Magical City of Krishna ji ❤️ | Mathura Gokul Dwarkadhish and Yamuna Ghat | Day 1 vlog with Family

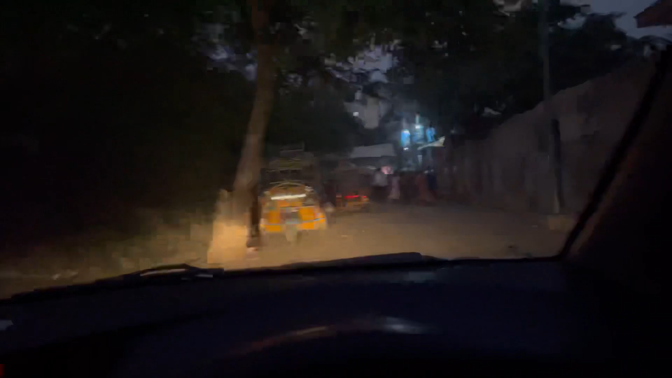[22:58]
और वो आगे जो ऑटो चल रहा है उसमें साहिल वगैरह सारे बैठे हुए हैं,
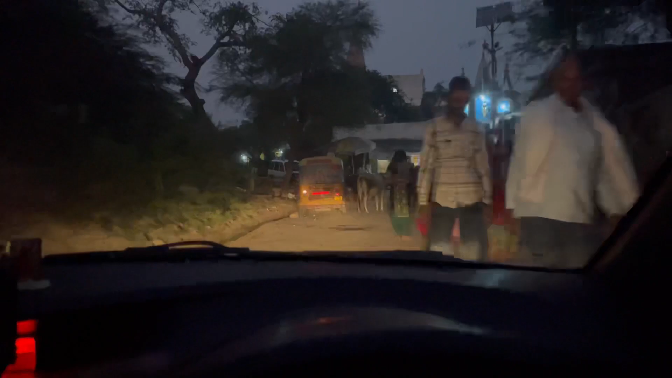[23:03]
तो उनके पीछे चल रहे हैं क्योंकि हमें रास्ता नहीं पता और मैप का भी थोड़ा दिक्कत है।
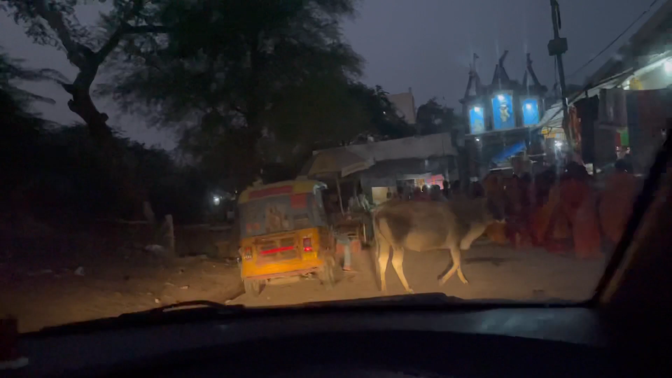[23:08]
सो शायद पहुंच ही गए हम, तो दबा के लगा देता हूँ गाड़ी और फिर चलते मंदिर अंदर।